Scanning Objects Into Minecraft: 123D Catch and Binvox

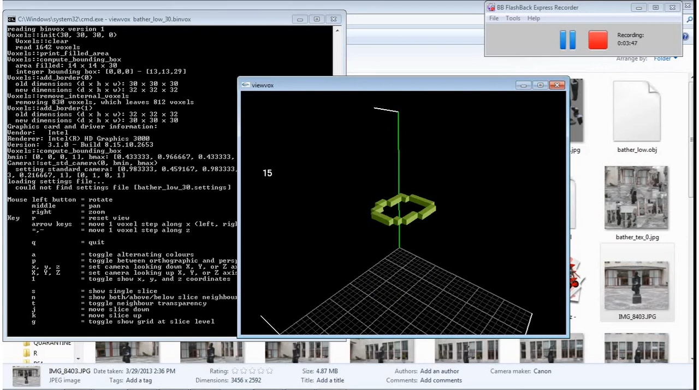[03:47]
me what height and it shows me what the object looks like at that height i can choose to colorize these things um i can even choose to um choose i can i can move up and down and you know move and with this i can actually get